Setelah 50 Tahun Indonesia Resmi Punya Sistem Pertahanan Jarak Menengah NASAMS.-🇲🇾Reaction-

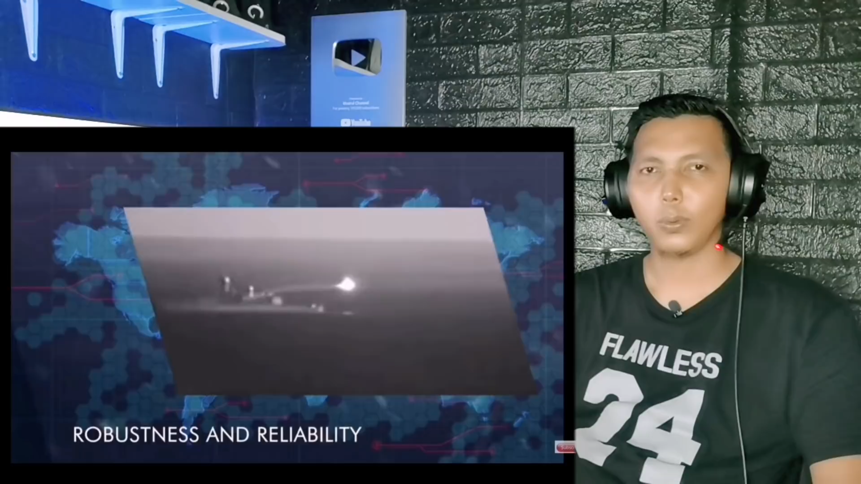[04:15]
Sentinel High Resolution Sensor Intramerah Dan Electron Optic Dan Command Post Dan Fire Control Unit MPK